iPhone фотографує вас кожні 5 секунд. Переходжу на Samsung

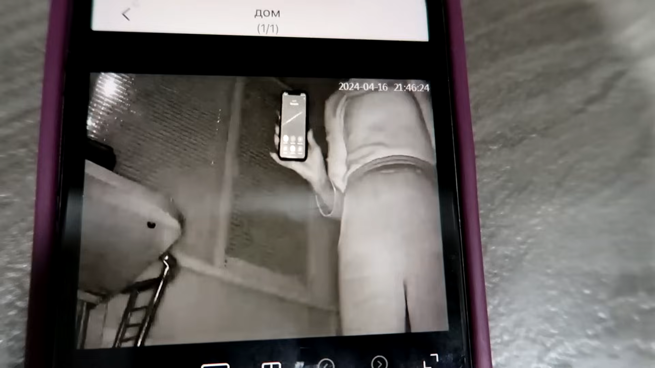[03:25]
А ну, тримай так. А ну, тепер від себе на вікно поверни. На вікнові це.
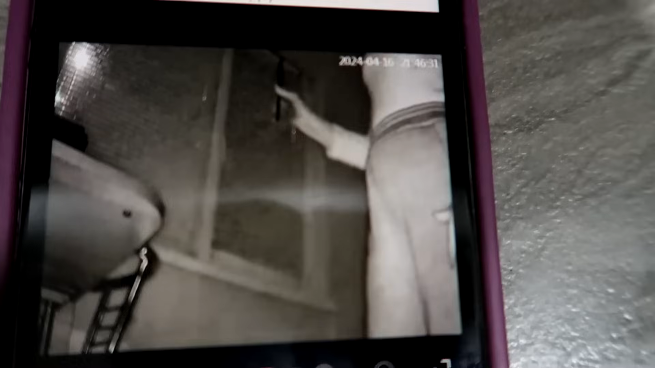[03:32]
О, щас блимнув. Нижче опущі ту руку я не бачу. Блимає. Тобто він блимає просто.
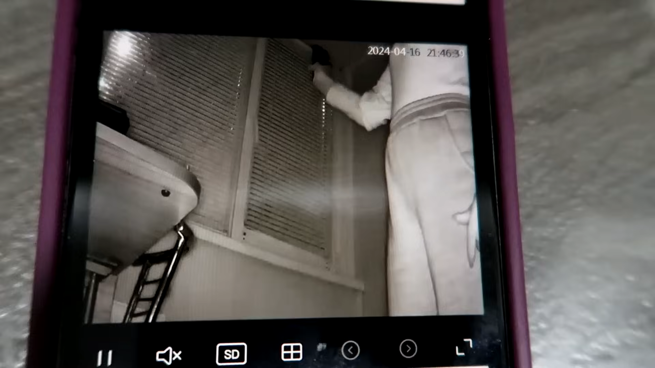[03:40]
Постійно. Просто коли в камеру цей блим не видно. Я думала, що блимає тільки коли обличчя перед ним.
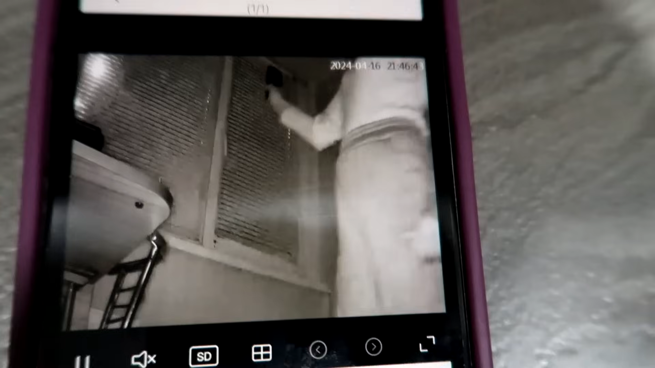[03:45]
Поняла? А ні. Він блимає постійно. Капець.
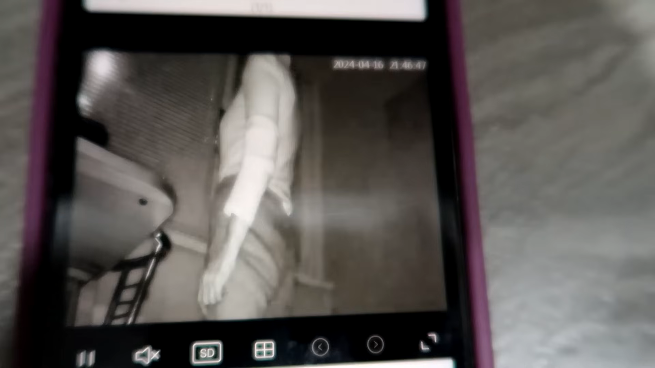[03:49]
Мам, ти подивися відео, ти будеш в шоці. Воно просто мігає на все вікно. Відійди трошки. Закрила. Щас не видно нічого.
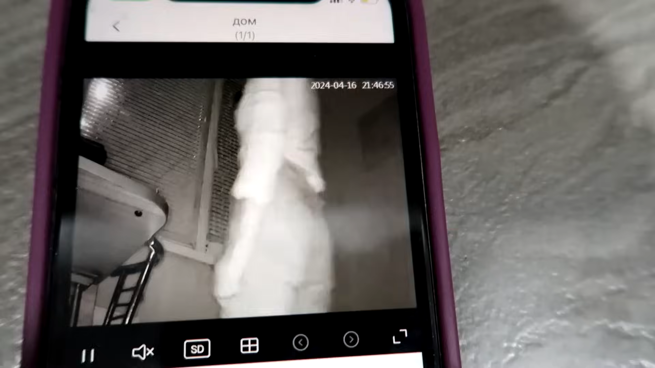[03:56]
За тобою телефон не видно. Нижче ручку. Він просто блимає на все вікно.
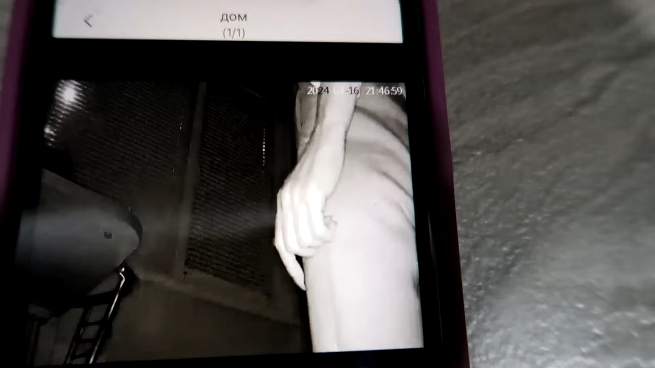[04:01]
Як наче спишка, спалах. Ні. Щас не видно. Ну щас я на себе повернула. Ну і ти близько до камери стоїш. Ти у мене не в кадрі. Поняла? А.
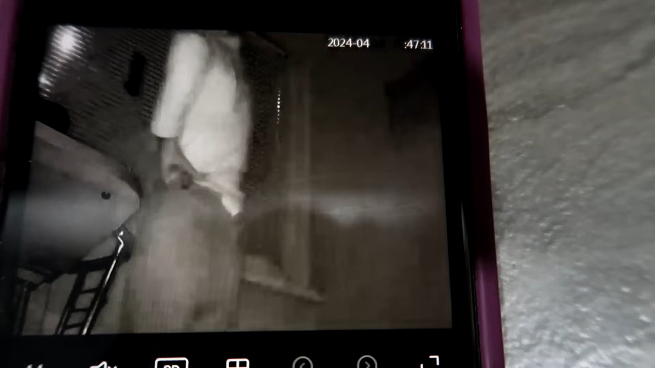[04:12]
Ну я відійшла. Я поняла. Щас в кадрі? Так. Щас не блимає. Слухай. Не блимає. Нас спалили.
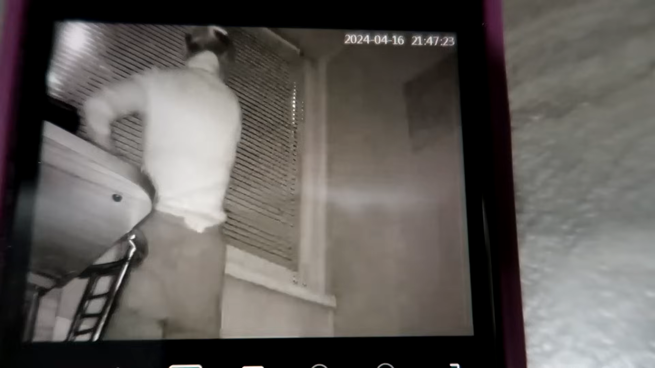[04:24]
Нас спалили. Перестав блимати. Так? Так. Перестав блимати. Цікаво. Глянь. А що залишлося? А ну поверни його от себе до себе. Типа туди сюди. А тепер до себе. Тримай. Все короче. Він поняв що його спалили і вирішив утаїться.